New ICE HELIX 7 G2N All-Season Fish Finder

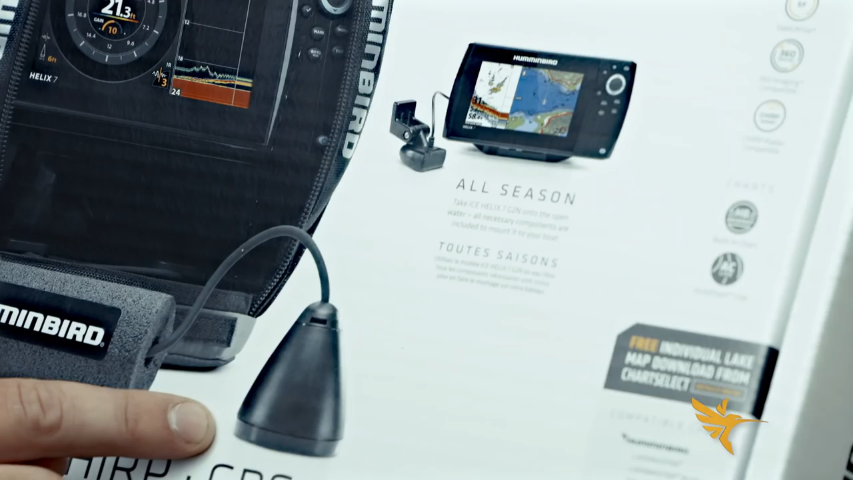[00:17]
This is the all-season model and what that means is you get the Helix G2N ice pack but it comes with a high-speed trip transducer that you can mount on your boat.
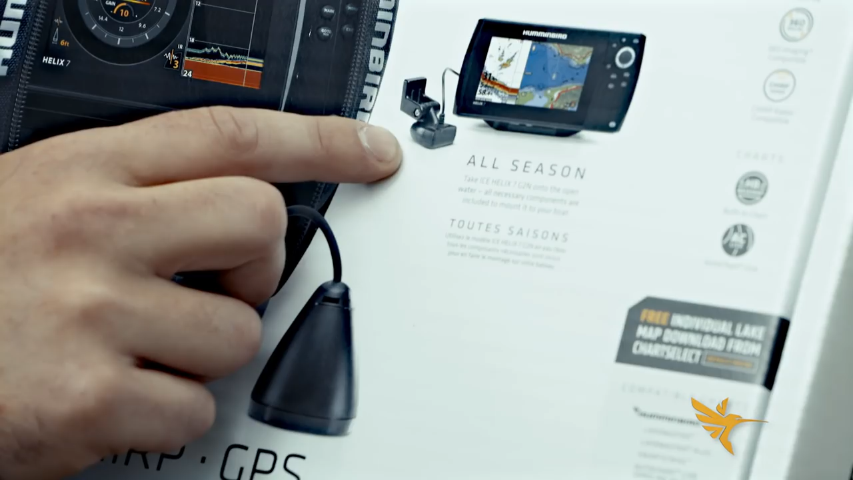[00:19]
The nice thing about that is you can take your way points with you.
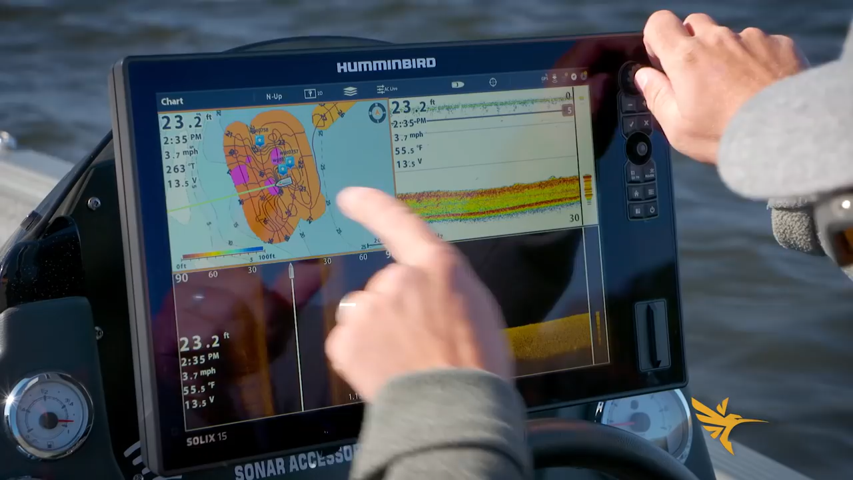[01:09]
On screen: depth 23.2 ft, speed 3.7 mph
scout spots and find panfish and lay down waypoints and